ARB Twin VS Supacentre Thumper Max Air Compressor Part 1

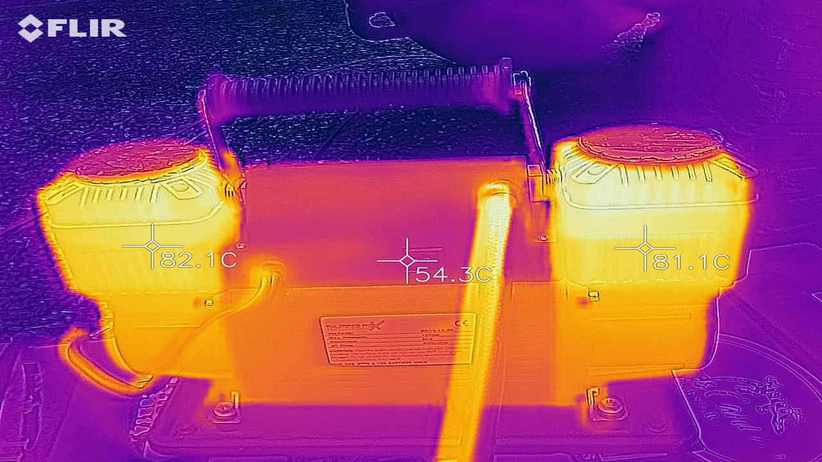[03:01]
On screen: spot 54.3°C
And as you can see by the photo, the heads are hovering over 80 degrees Celsius, hotter than a $2 pistol.
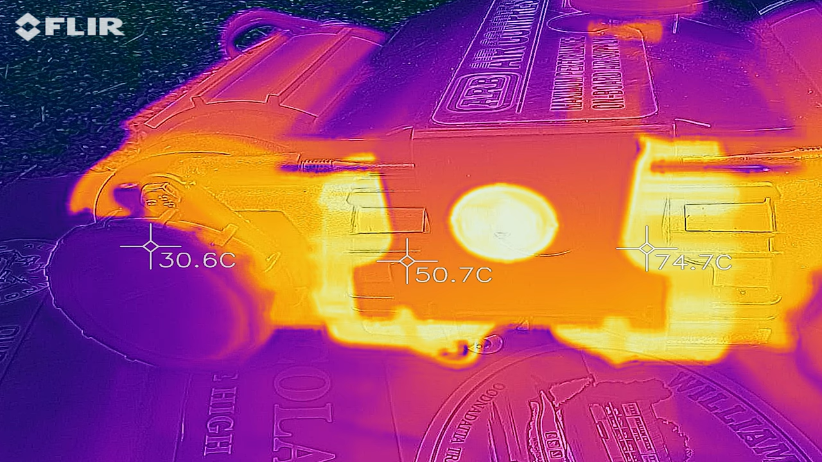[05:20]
So around 75 degrees, surprisingly not that much cooler than the Supacentre one, though it didn't cut out.